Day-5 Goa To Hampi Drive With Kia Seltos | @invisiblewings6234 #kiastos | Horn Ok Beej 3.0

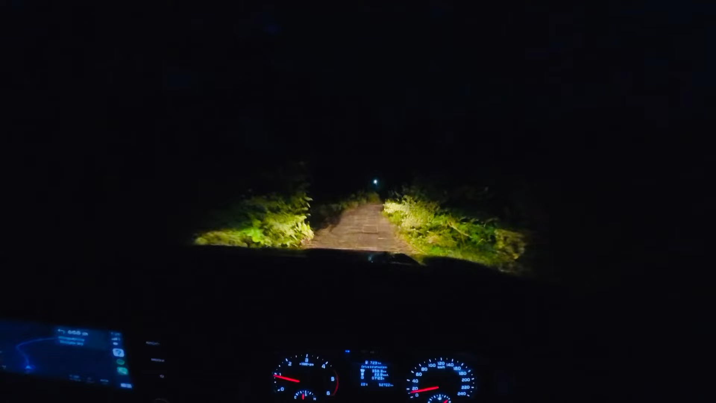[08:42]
पत्थर की रोड बनी हुई है और पत्थर का रोड और साइड में बड़े बड़े पत्थर है लाइट दिख रहे हैं आगे इसलिए थोड़ा सा धिम्मत आ रहा है और अतुल भाई है इसलिए तो डर नहीं लग रहा है तो यह है